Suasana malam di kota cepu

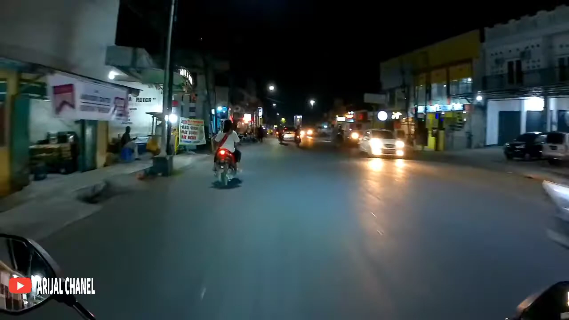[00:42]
Sebelah kanan ada Hotel Royal ya, teman-teman. Oke, kita send ke kanan ya, teman-teman. Ramai ya, teman-teman, pada malam hari ini.
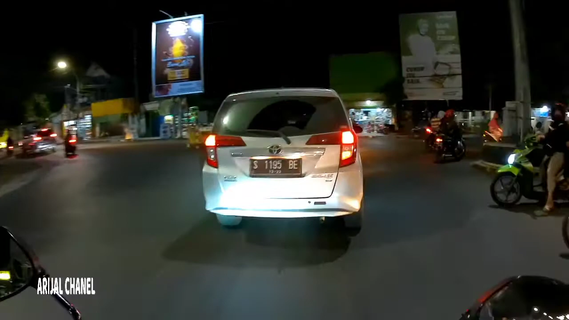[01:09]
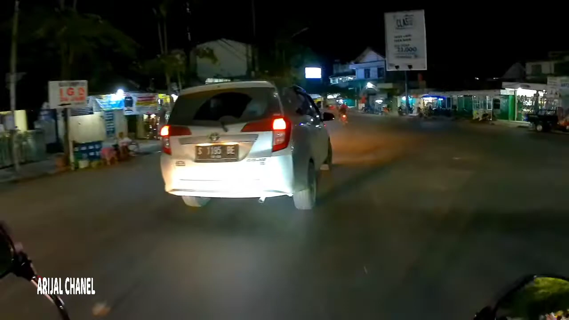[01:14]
Daerah Kebun Kelapa ya, teman-teman. Nyampe Bruk Basin ya, teman-teman.
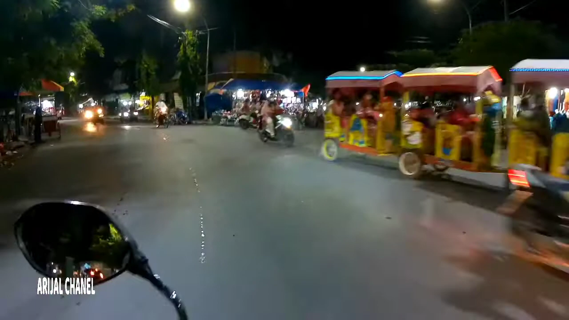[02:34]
Ada odong-odong lewat. Kalau di daerah saya itu namanya odong-odong ya, teman-teman.
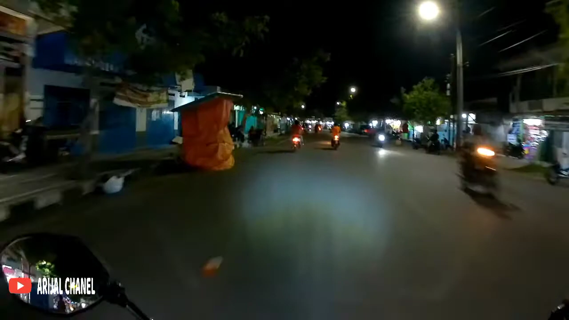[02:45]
Depan ada toko Anda ya, teman-teman. Oke, kita ambil sebelah kanan.
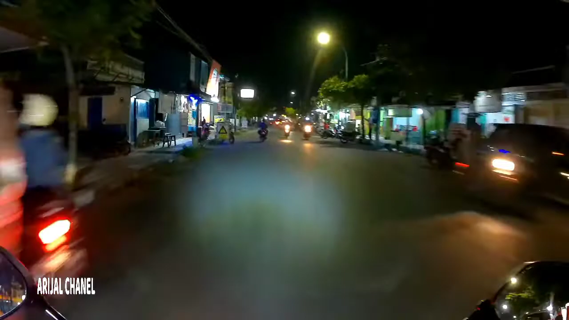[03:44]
Suasana pada malam hari ini ramai ya, teman-teman.
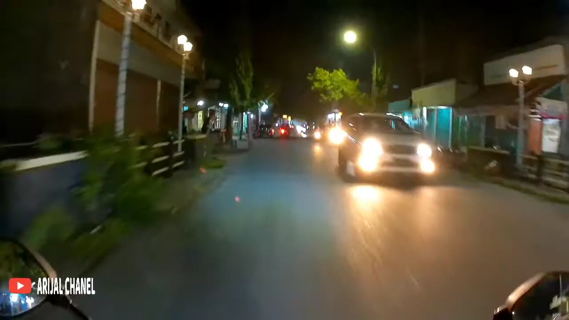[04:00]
Sampai di pertigaan Kapur Tulis ya, teman-teman. Oke, ambil ke kiri ya, teman-teman.
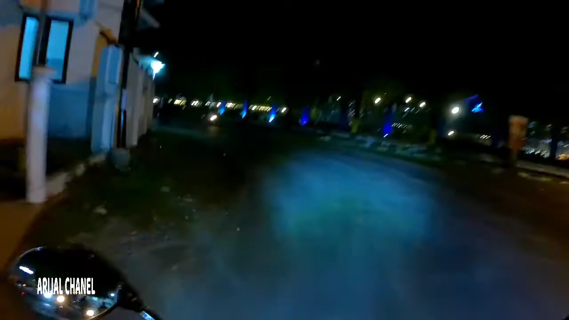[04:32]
Sebelah kanan ada Pem Akamigas ya, teman-teman.
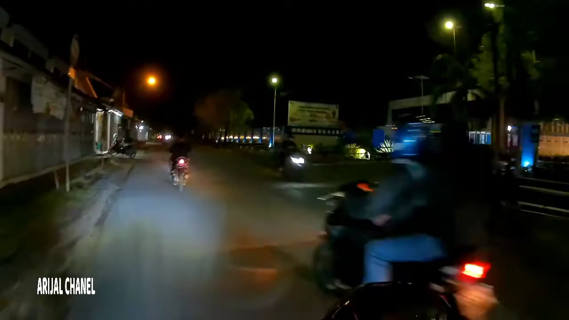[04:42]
TBB Semarang Group Cepu.
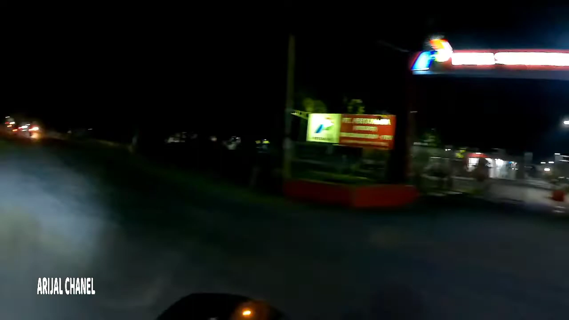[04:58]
sebelah kanan. Kita lurus saja ya teman-teman. Kalau ke kanan ke STTR Cepu.
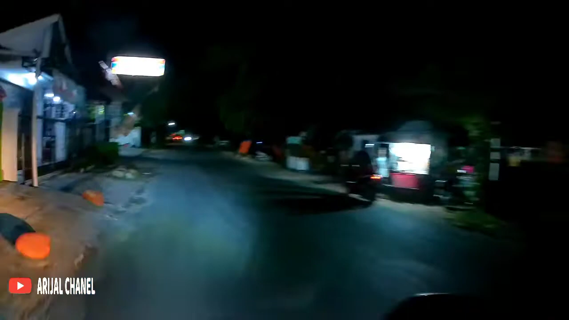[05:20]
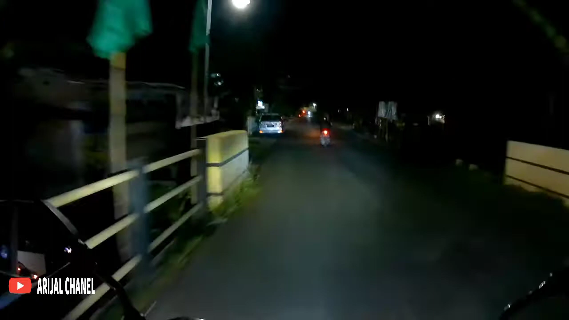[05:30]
Sebelah kiri ada Masjid Ar-Rahman Sari Rejo Ngelu Cepu.
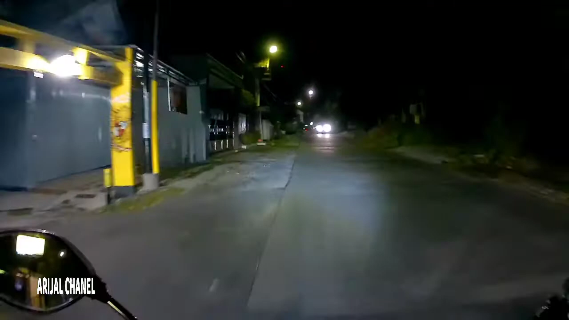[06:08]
Kita ambil ke arah kiri aja ya teman-teman,
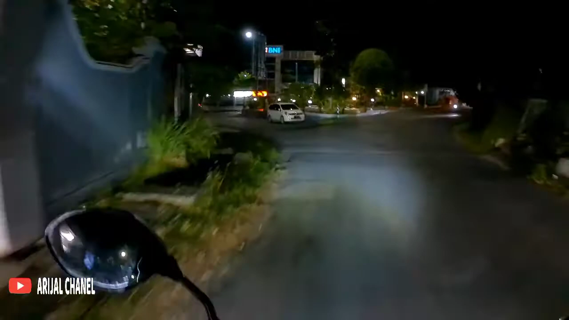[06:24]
ke arah kota Cepu. Di depan ada Bank BNI Cepu.
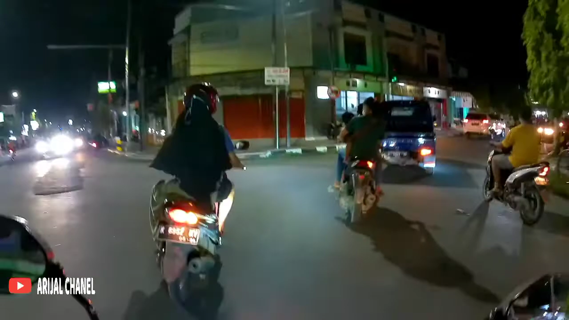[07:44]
Ramai ya teman-teman pada malam hari ini. Sebelah kanan ada Bank BRI unit Cepu Kota ya teman-teman.
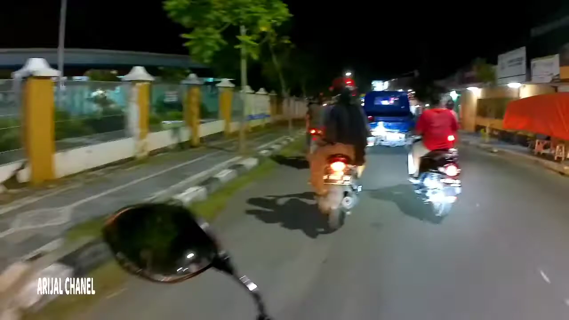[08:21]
Binamigas Medika Center ya teman-teman. Sebelah kanan ada ayam geprek Sa'i. Ramai teman-teman. Sebelah kanan ada Bank BCA Cepu.
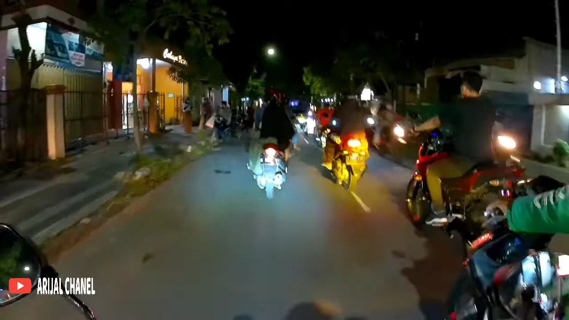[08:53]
Depannya lagi ada Polsek Cepu ya teman-teman.
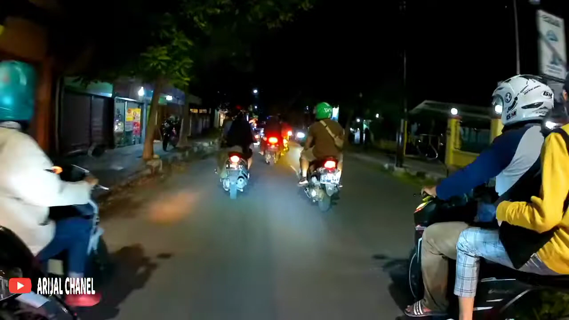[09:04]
Sebelah kanan ada Koramil Cepu. Ramai ya teman-teman pada malam hari ini.
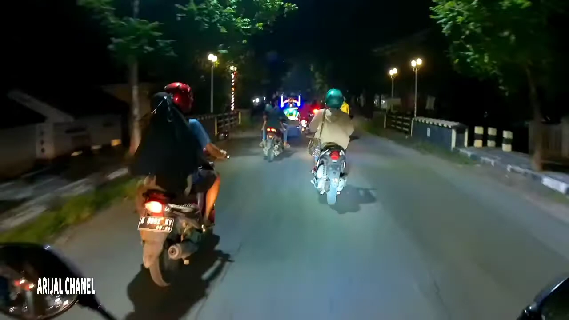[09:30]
Di depan kita ini ada kuda apa ya teman-teman, dibilang
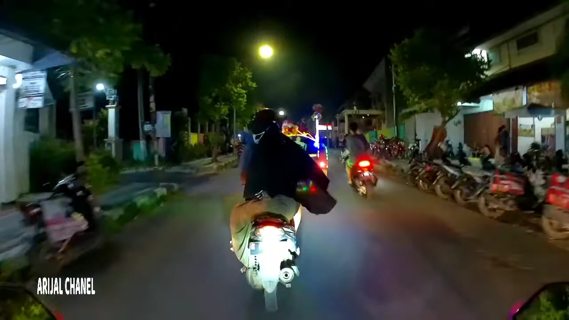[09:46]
kereta kuda.
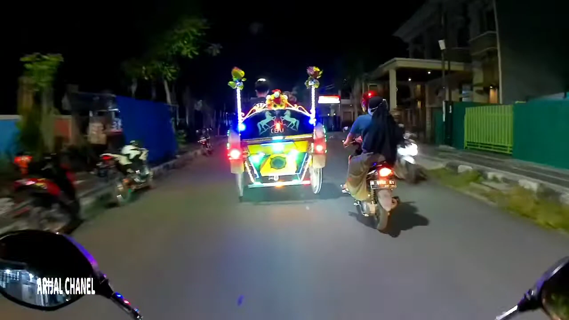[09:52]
Di sini namanya dokar ya teman-teman, alat transportasi tradisional. dokar kalau di sini namanya. Kalau di tempat teman-teman apa namanya ya teman-teman? Oke, kita salip.